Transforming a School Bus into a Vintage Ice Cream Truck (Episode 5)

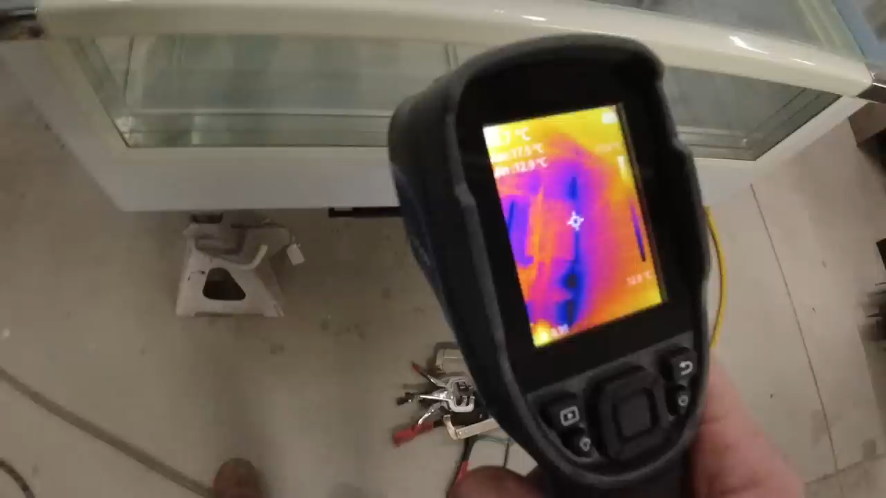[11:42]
I have to say, I am just totally blown away at the resolution on this thing.
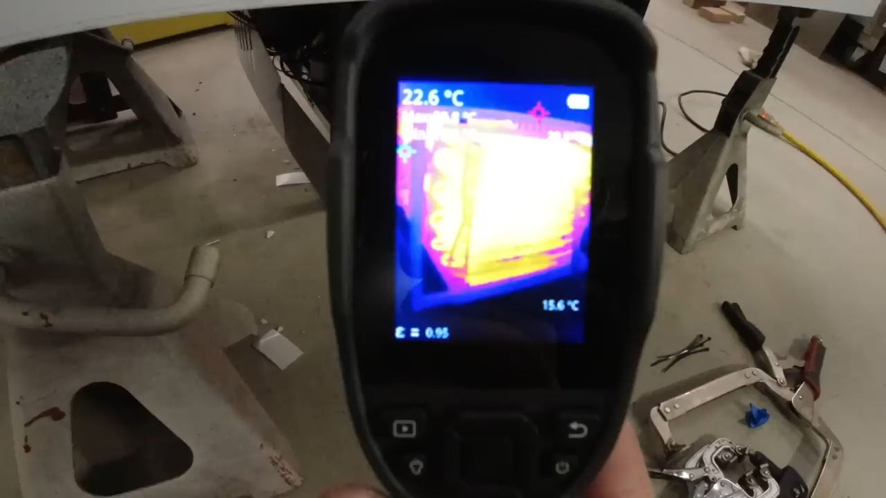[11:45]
Look at that.
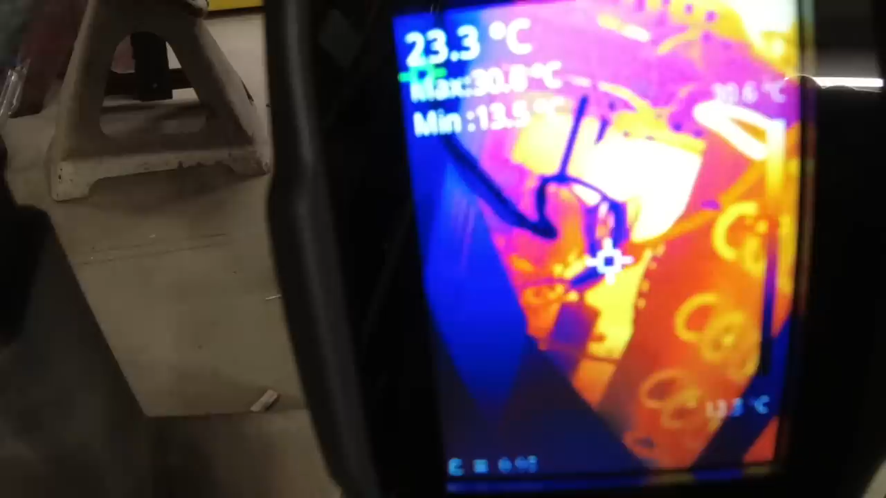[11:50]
On screen: spot 23.3°C
It is just crazy how clear everything is. Now, I remember back in the day, these things were like $2,500 for a camera like this.
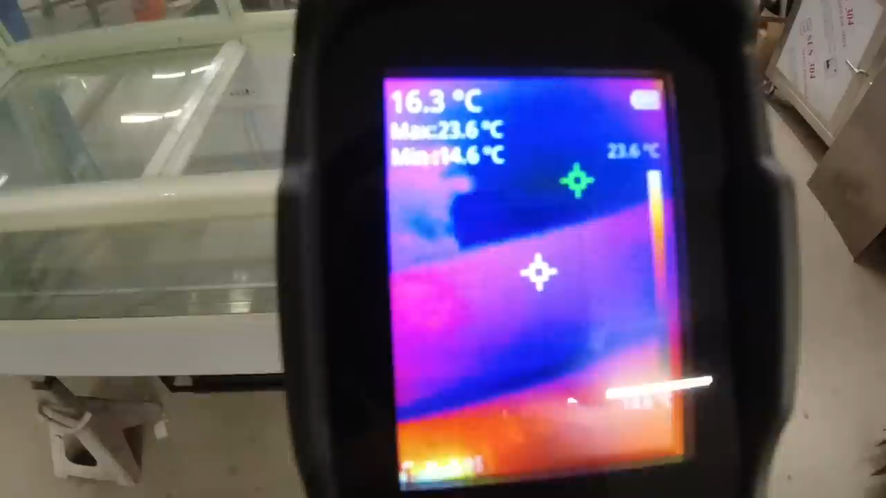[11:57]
On screen: spot 16.3°C, max 23.6°C, scale top 23.6°C
This was $300, and you can tell exactly where the cooling lines are.
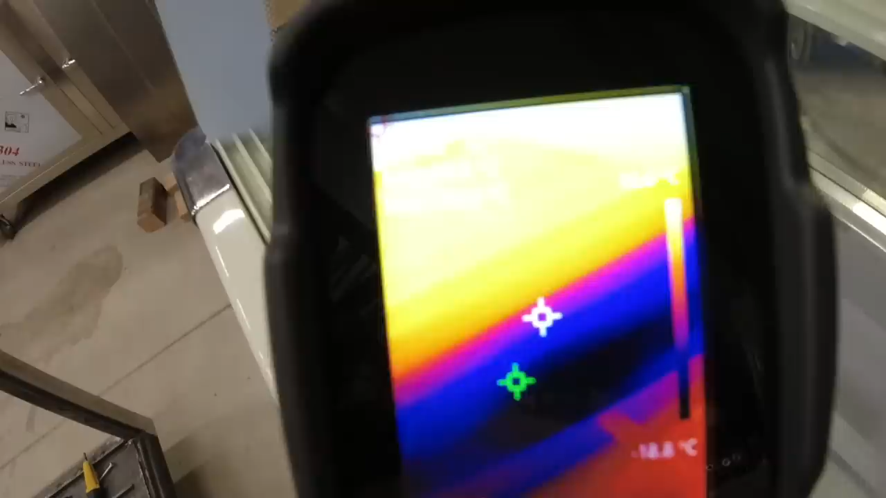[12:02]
Just super happy. You know I love new tools.
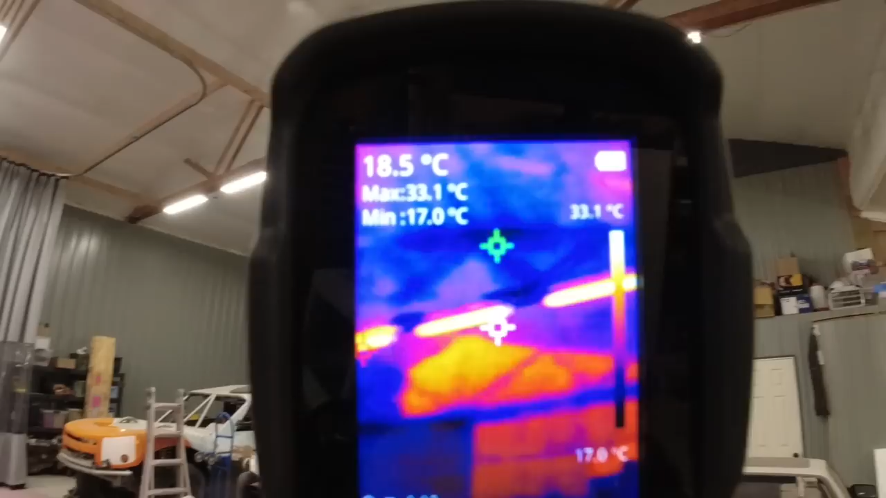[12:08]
On screen: spot 18.5°C, max 33.1°C, min 17.0°C, scale top 33.1°C, scale bottom 17.0°C
I was even looking at the back wall of my shop here because I knew that I didn't insulate it fully, and I was like, oh, I wonder if I can tell exactly where the insulation stops.